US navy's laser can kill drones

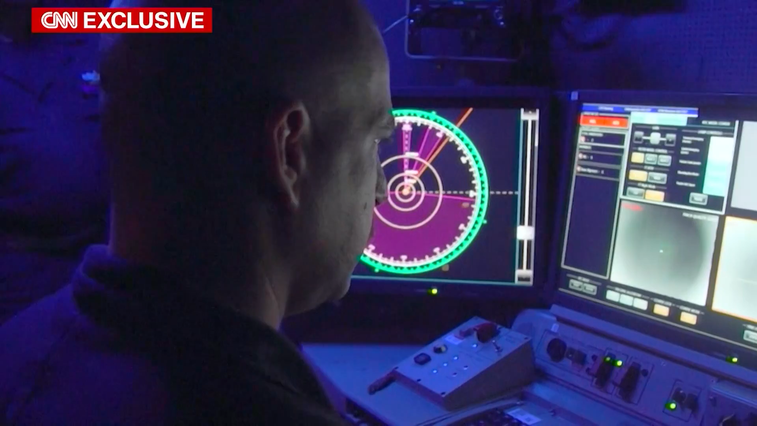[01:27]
Immediately, the weapons team zeroes in on its target. We don't have to lead a target.
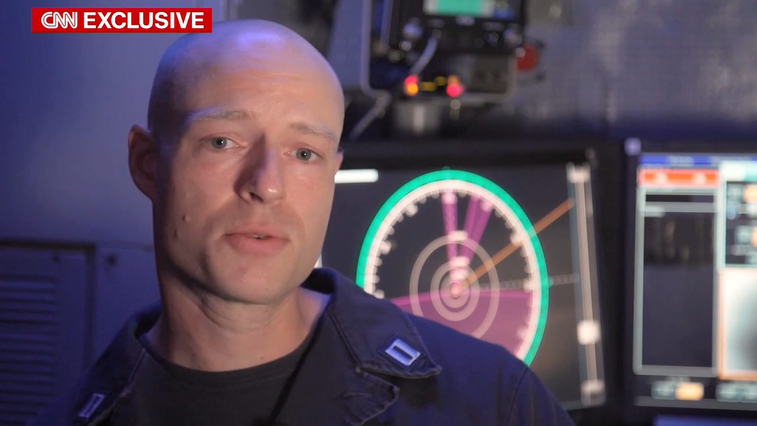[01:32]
We're doing that engagement at the speed of light. So it really is a point-and-shoot. We see it, we focus on it, and we can negate that target.
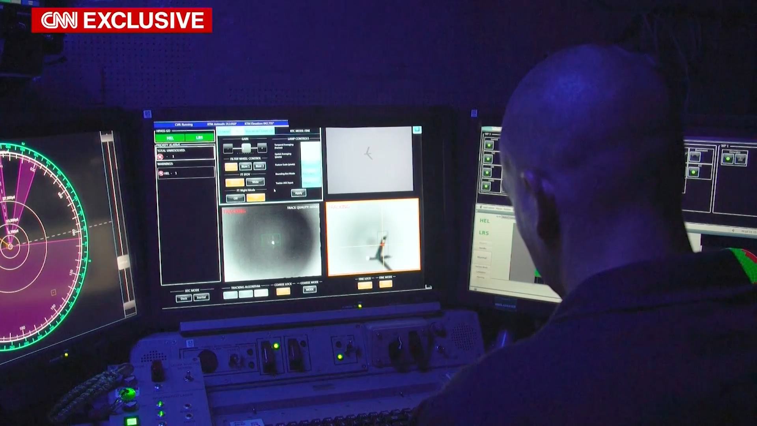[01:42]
Then, in an instant, the drone's wing lights up, heated to a temperature of thousands of degrees,
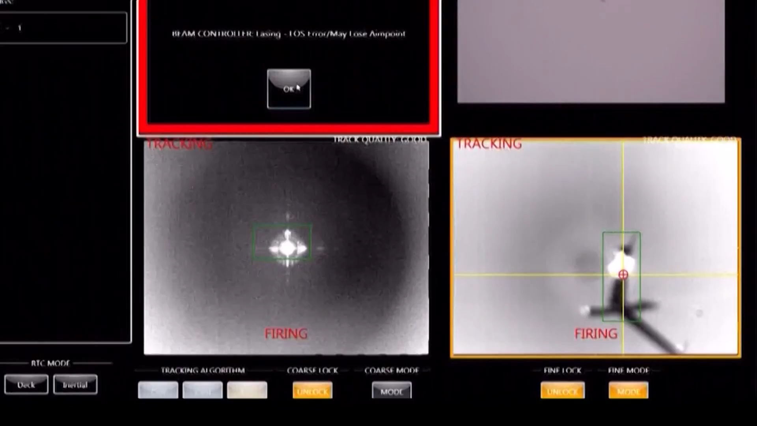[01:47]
lethally damaging the aircraft and sending it hurtling down to the sea.